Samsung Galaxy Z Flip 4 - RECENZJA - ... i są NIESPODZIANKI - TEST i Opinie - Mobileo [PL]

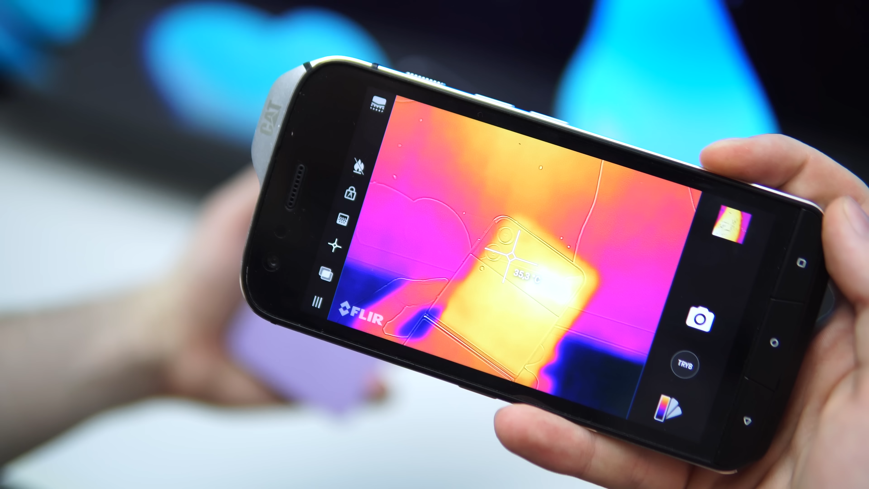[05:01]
Jest naprawdę bardzo dobrze, muszę przyznać. Telefon robi się owszem cieplejszy w okolicy aparatów i to niekoniecznie mowa o czasie grania, ale dalej jest to, jak na flagowca, bardzo spoko zachowanie.
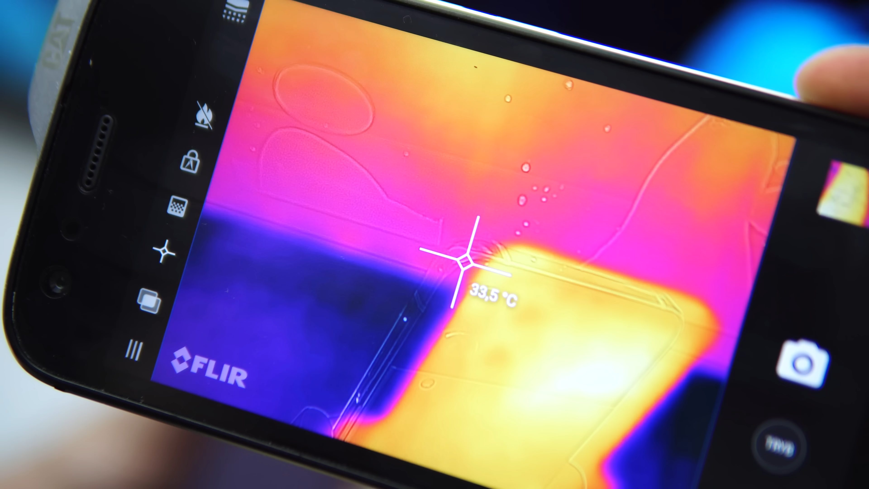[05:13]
On screen: spot 33.5°C
O średnim przystosowaniu do gier, o którym mówiłem wcześniej, świadczy też to, że w niektórych tytułach pojawiają się paski po bokach ekranu.